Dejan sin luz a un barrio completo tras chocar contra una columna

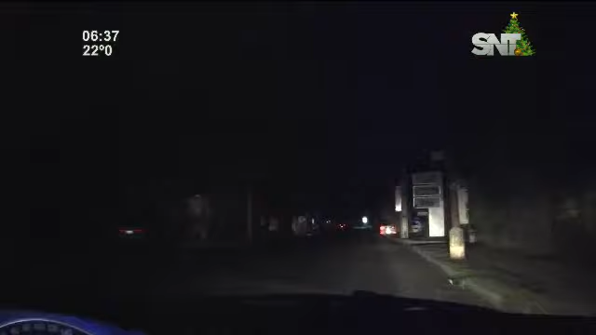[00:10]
Perdieron el control, oye rueda, oye igual hay vehículo. Ah, al estilo rápidos y furiosos.